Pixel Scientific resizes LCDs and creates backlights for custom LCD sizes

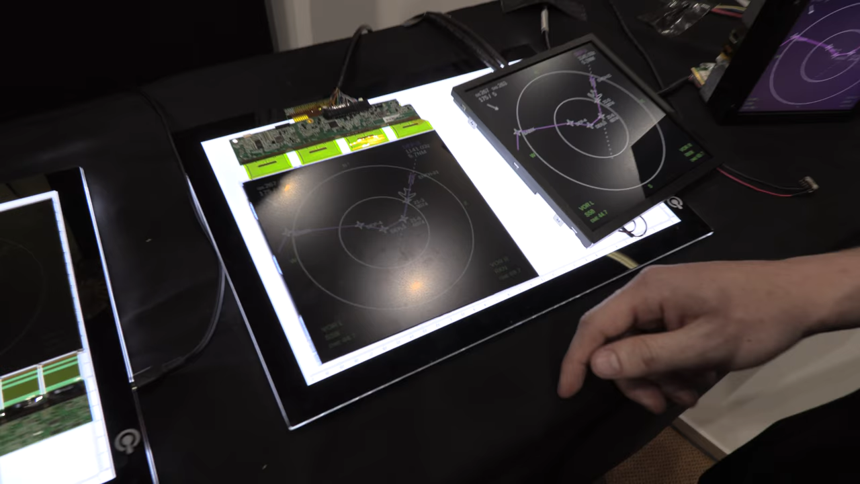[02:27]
Five by five, six by six, resize cell with a modified circuit board for the cell to fit in the customer's specific installation.
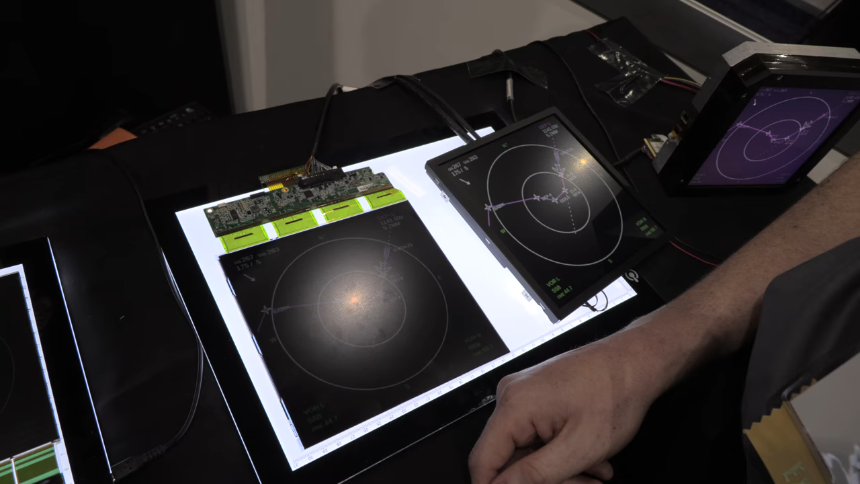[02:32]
In addition we do things such as custom backlighting.